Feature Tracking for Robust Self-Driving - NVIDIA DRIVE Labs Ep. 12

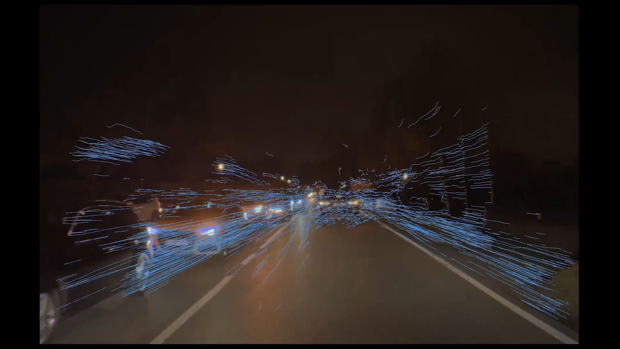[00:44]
track history or tracking pixel level correspondences in a stable and robust way over time in this case at night.